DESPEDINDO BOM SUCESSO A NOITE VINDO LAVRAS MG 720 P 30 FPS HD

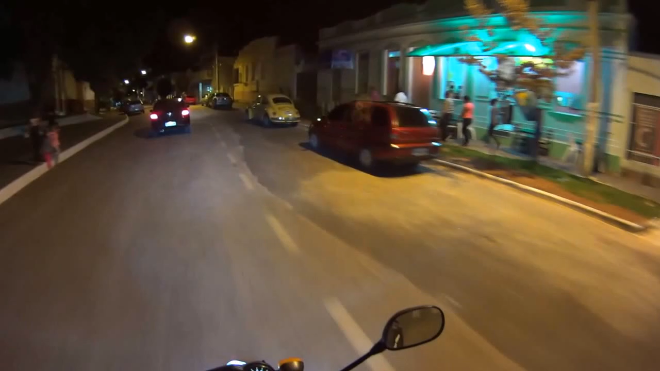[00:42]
Aqui está a matriz, certa matriz durante a noite aí, ó. Linda, linda ela. Nossa igreja aí. Igreja de bom sucesso.
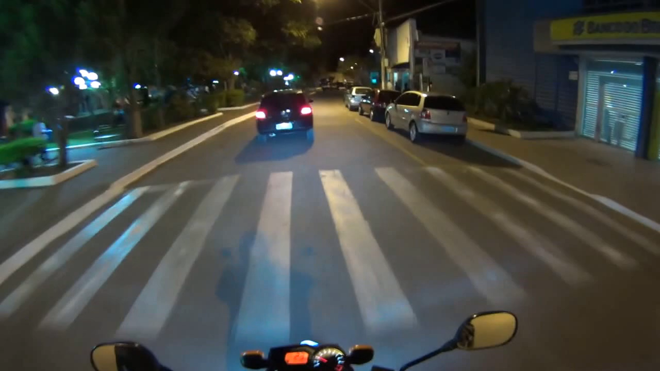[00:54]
É, tá fechado aqui mesmo. Tem que sair por baixo aqui.